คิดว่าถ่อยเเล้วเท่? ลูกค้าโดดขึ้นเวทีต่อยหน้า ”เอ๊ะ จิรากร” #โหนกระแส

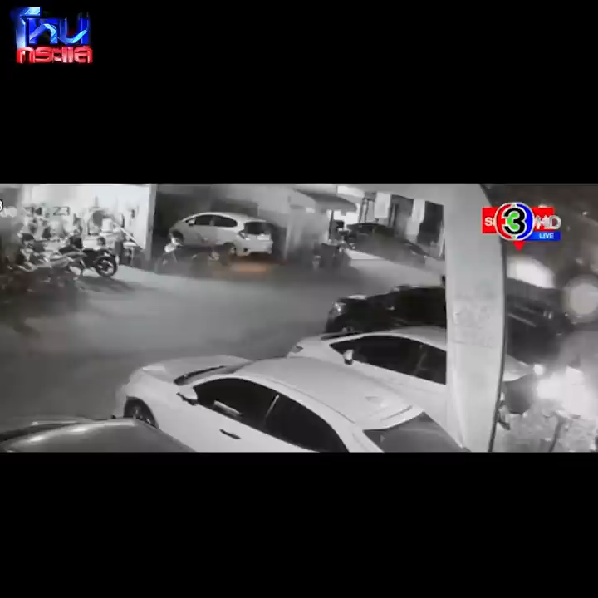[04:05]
ันขับ เข้าใจเขาฝุนตลบเลยอย่างยินเนี่ย เข้าไปมอบโต๊ด เข้าก็มีการให้สัมภาษณ์กับผู้สือขาวของเราด้วยอ่าวเดี๋ยวลองฟังสักนี้บางกระสับว่าว่าเราเป็นเจ้าถิ่นประทุมธานีถ